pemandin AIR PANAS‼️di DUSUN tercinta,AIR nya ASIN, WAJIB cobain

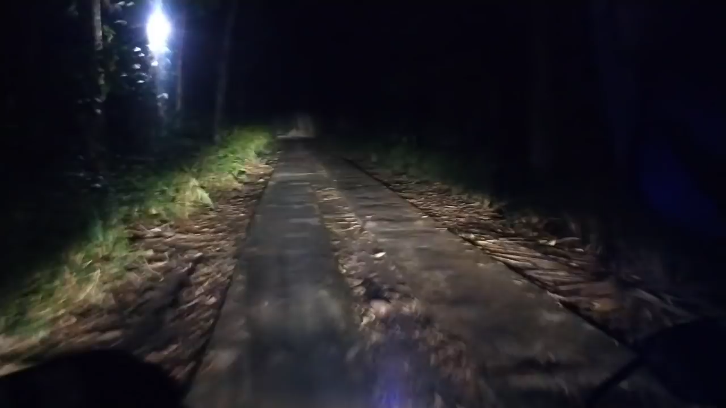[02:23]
Dulu aku Mas Fani waktu kenaikan tingkat pasilah jalan lewat sini enggak ada lampu sama sekali. Tengah malam itu. Tapi itu ya Mas Fani. Apa? Mas Fani kerasa enggak sih? Iya sih. Bau ini tuh. Iya. Iya. Bismillahirrahmanirrahim aja ya. Ini dari sepanjang jalan kita mau masuk ya Mas Fani. Ya. Bismillahirrahmanirrahim. Udah kok sampai sini Mas Fani. Sudah sampai ini kita.